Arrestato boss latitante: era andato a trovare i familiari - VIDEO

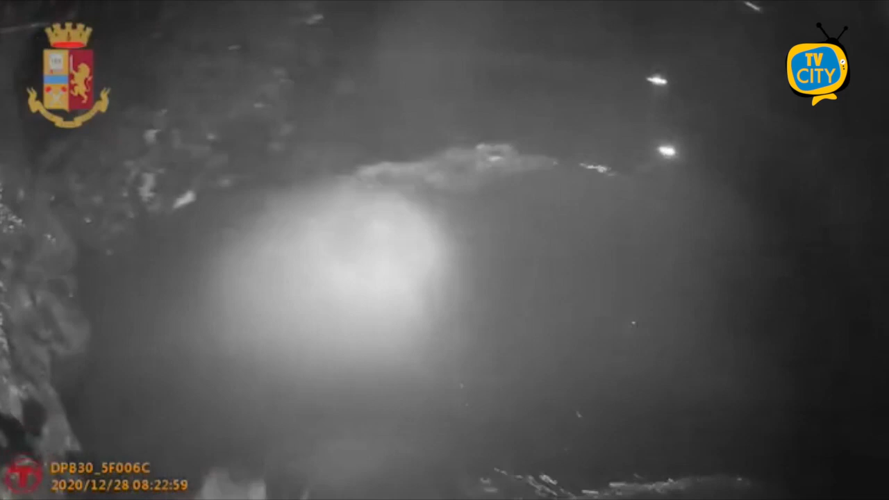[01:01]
saltuariamente l'uomo ritornava presso le abitazioni riconducibili al suo nucleo familiare, sito nel comune di Gragnano. Proprio in quei luoghi dove l'intervento è reso particolarmente difficoltoso dalla fitta boscaglia, dalla presenza di cancelli agli ingressi, di cani di grossa taglia e di sistemi di videosorveglianza, questa notte è stato tratto in arresto dagli investigatori. Al lato dell'intervento, l'indagato si è dato nuovamente alla fuga,
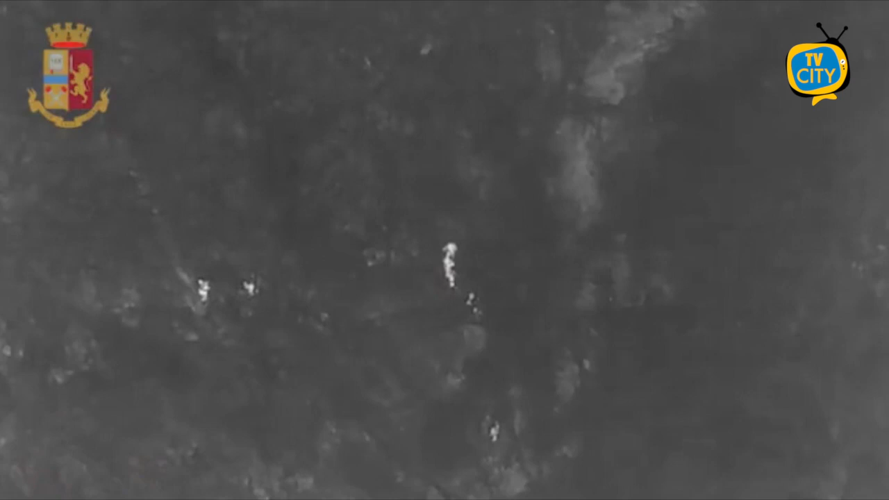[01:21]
nascondendosi all'interno dell'area boschiva adiacente all'abitazione, dove è stato rintracciato dopo circa due ore.